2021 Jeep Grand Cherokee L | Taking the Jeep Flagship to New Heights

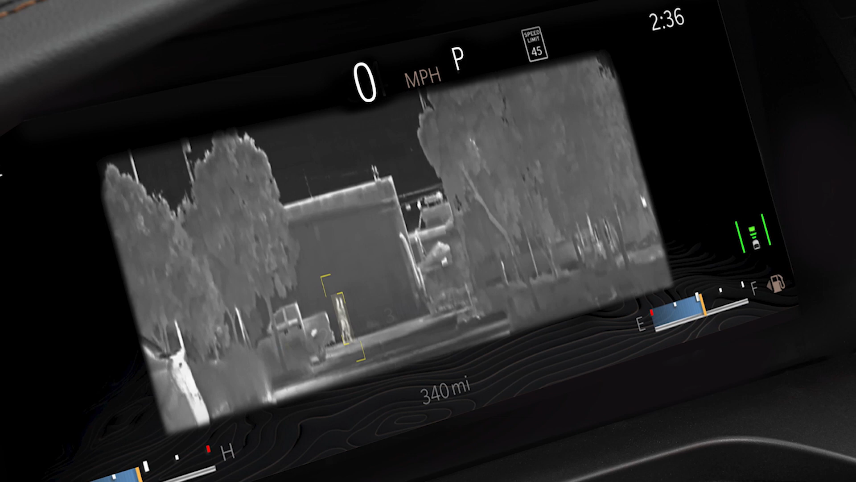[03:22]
night vision and more including late availability of advanced hands-free driving.